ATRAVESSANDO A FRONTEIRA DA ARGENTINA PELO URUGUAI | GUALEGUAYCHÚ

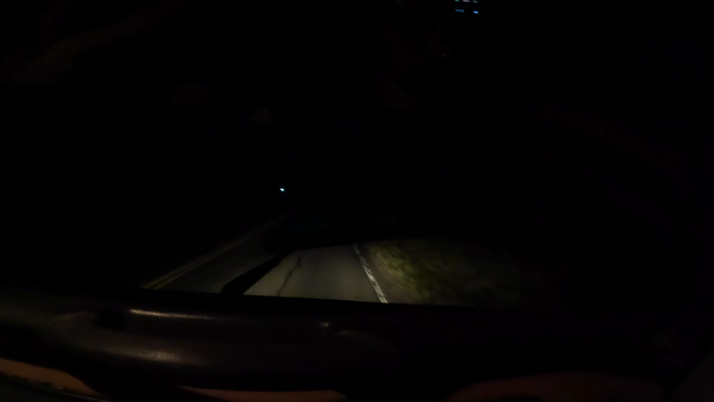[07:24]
Gente que quer vir de noite, gente, não tem uma iluminação depois que você passa a ponte. Eu tô com uma lanterna do lado de fora da janela iluminando a estrada. Simplesmente horrível. Assim, situação de medo, sabe? A Kombi, ela não tem iluminação muito bem. Devagar, Patrícia, devagar, devagar. A Kombi, ela não... Porque tem buraco ainda, a estrada não é nem boa, buraco, buraco. Aí do teu lado tá cheio de buraco. A iluminação não é nem um... A iluminação da Kombi já é ruim.